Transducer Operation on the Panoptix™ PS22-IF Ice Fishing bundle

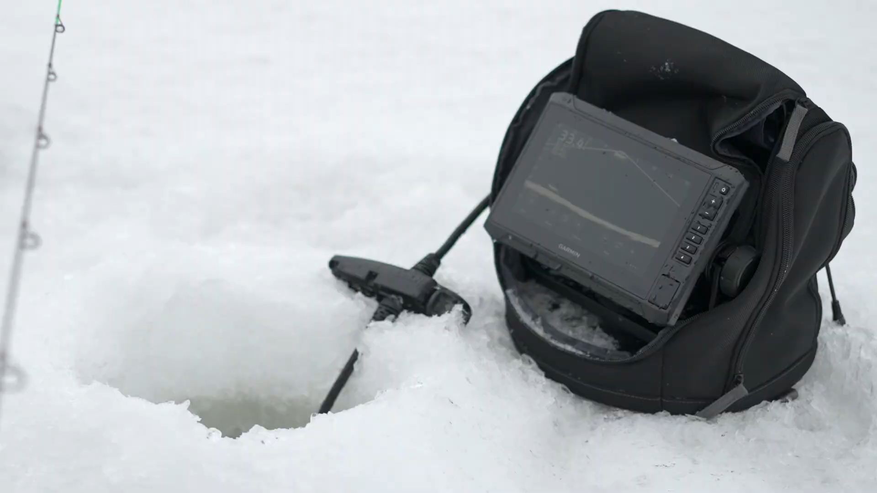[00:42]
The first thing it does is act as a directional indicator for when your transducer is in forward mode to help you easily identify the direction the transducers pointed.
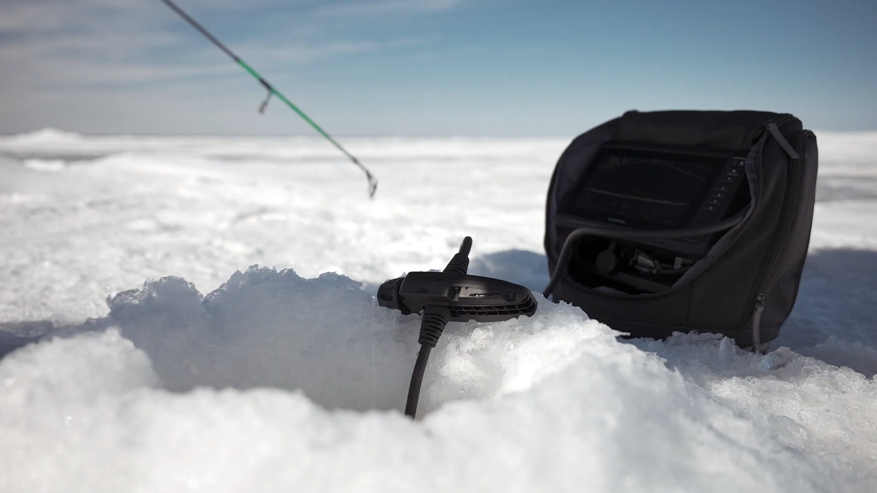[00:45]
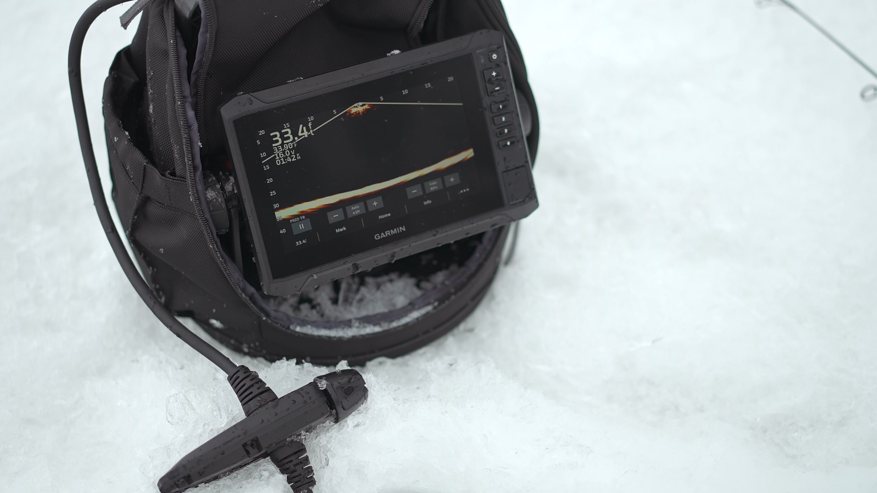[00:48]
The second thing it assists with is acting as a depth limiter that rests on the edge of your ice hole to help keep your transducer at a consistent depth just below the ice.